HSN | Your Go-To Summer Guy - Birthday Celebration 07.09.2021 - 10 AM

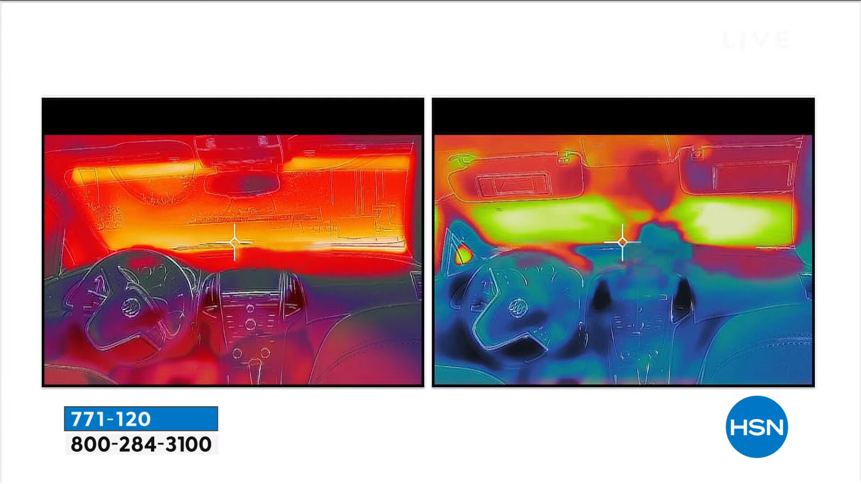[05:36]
I want you to look at the difference in the interior of the car. Look at the blue.